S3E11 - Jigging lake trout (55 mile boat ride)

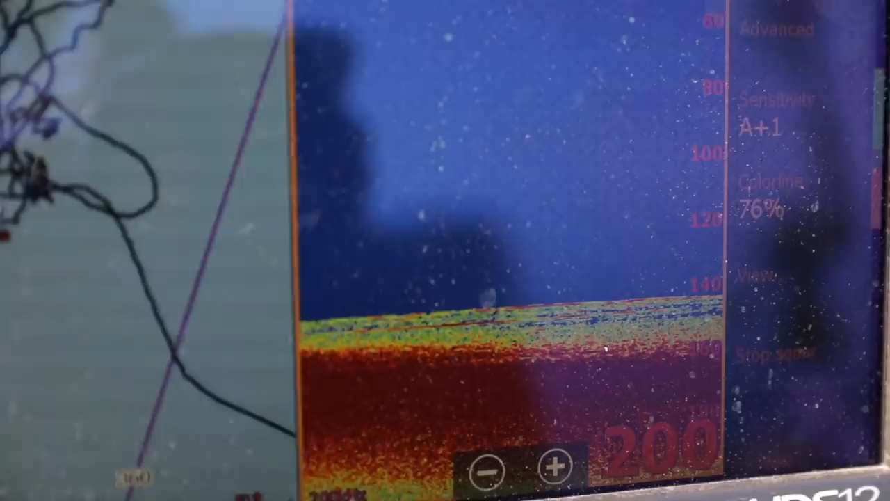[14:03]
It almost looks like the transducer beam's not going straight down and getting a straight return back. So if you do that, it's going to be like a red. It means your strongest return. It's going to be different in every graph.
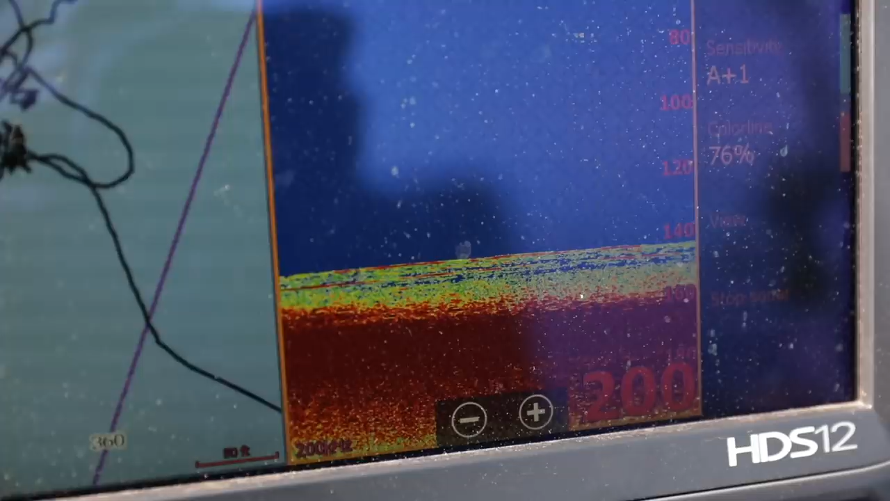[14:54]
So the space in between, there's yellow. That's what those fish are down there hiding in. And that's what you want. So,